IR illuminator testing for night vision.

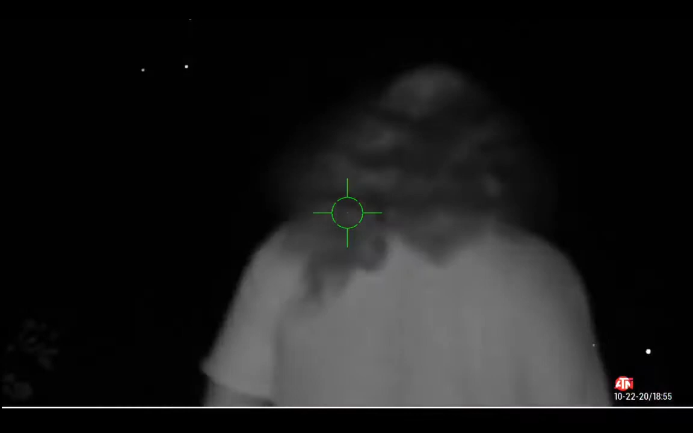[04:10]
I kind of sped this up so you don't have to watch the wait for me to walk down there the entire time. There I'm holding a handheld illuminator.
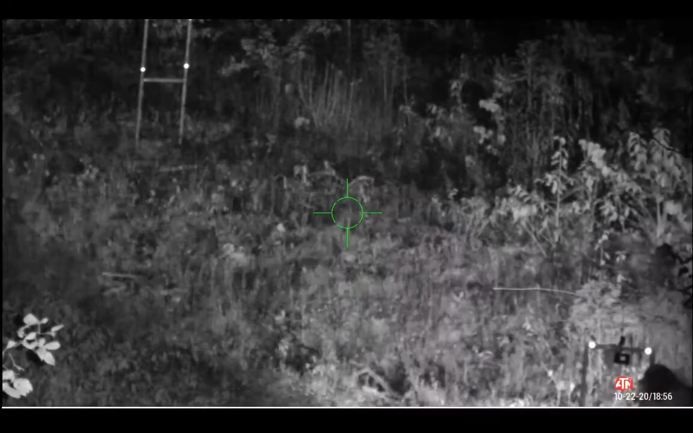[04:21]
This is one of the two twins that I got off of Amazon and right now I just set it on that target. I'm now walking out crossing the creek. I turn the other illuminator on and now I'm just standing out here at the 75 yard target and you can see how much more just putting that simple handheld 18650
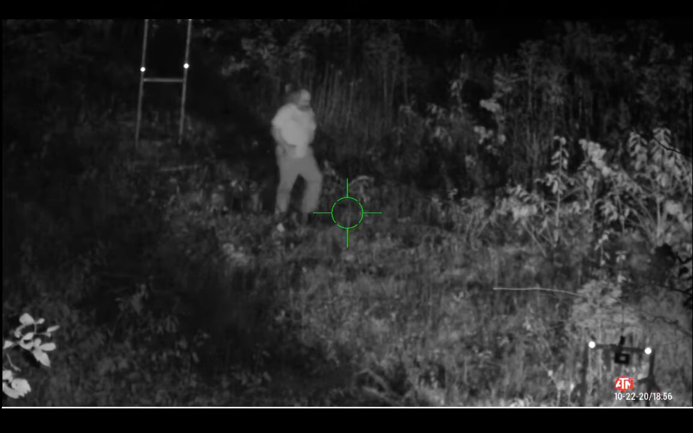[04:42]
illuminator there helped illuminate in the area projected. At this point I'm going to turn off that illuminator and I'm going to plug in that big 96 LED illuminator and there you can see it turn on. And you'll see at this point I walk out to there's a little logging road that walks out right about here and I'm going to walk out to here and I'm not going to cross the creek to go all the way out
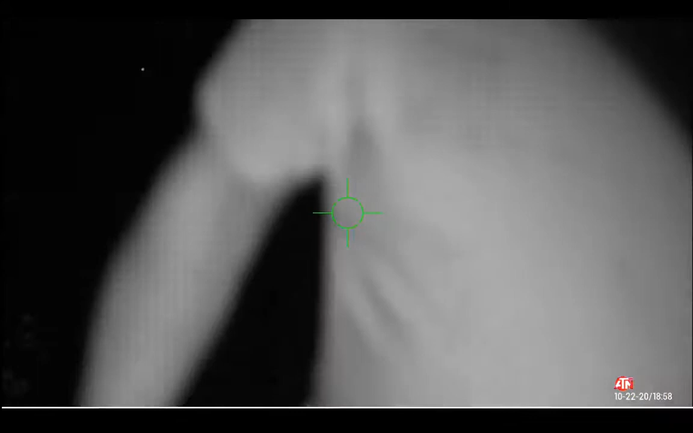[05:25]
so I'm about 60 yard about 58 yards I believe what it is there. I'm going to come back up because I'm kind of curious at this point what it looks like.
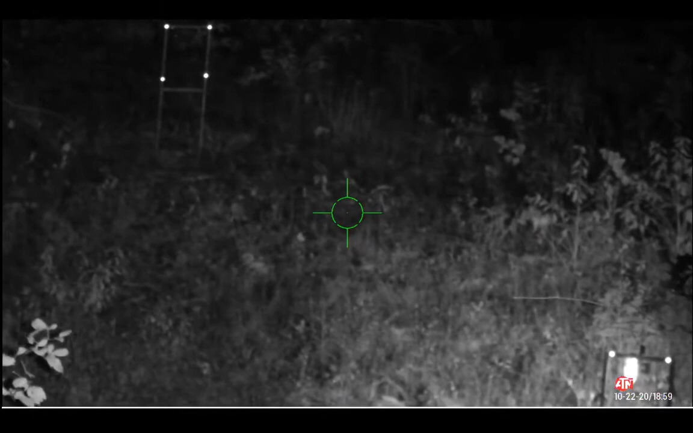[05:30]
And you'll see here I'm going to turn off the ATN to see what it looks like just using the illuminator down there.
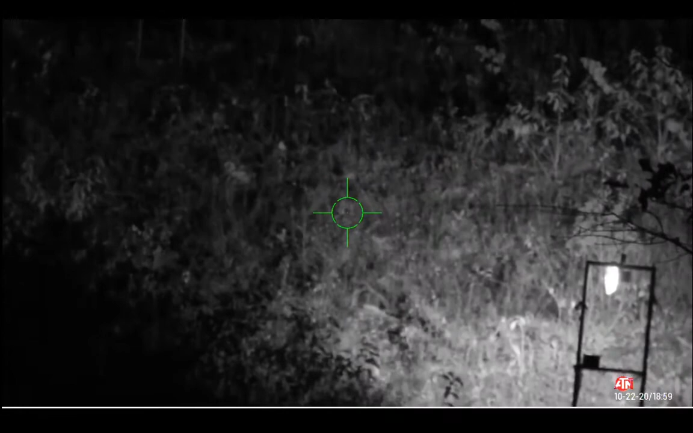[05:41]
I'm going to go down and see how much around that and you can see that it goes out about 15 yards good from the uh from
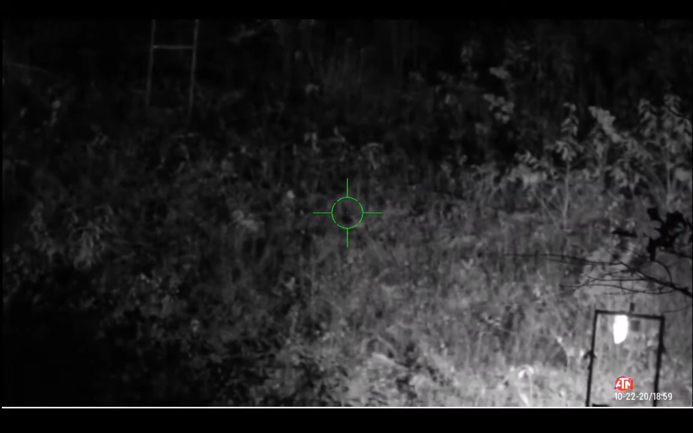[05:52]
the stand and you can actually see out to the 75 yard stand though it's not as good as when I put the illuminator on there but you can see the difference. Now I make a mistake here and not adjust back up so you can no longer see the top and the reflectors of the of the 75 yard stand but you can still see the legs of the stand so I'm going to again speed up as I walk down here and now I'm going to as you can see here
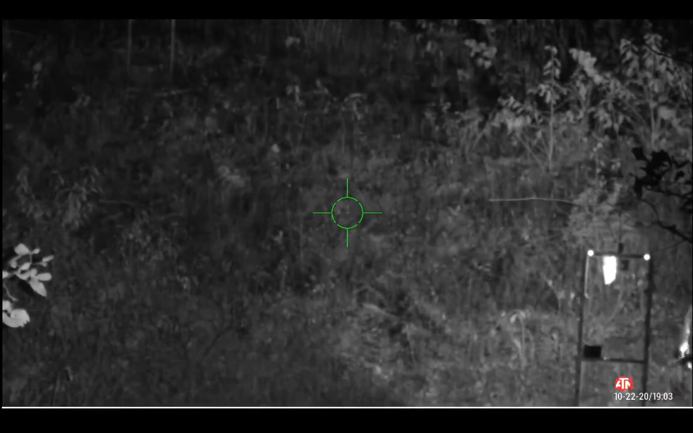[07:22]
directions this will be this will be very beneficial if you want to do something simple like that are here you can see that I turned on the 96 light and I'm turning off the other ones I'm going to walk out here to the 75 yard again and again accident on my part I forgot that I daylight censored no switch that it was still on and you can see that when you set up the light you don't want it aimed back or you want something to keep it from coming back so it doesn't uh flood out the night vision completely but yet you can even see out there at 75 yards how much it improves out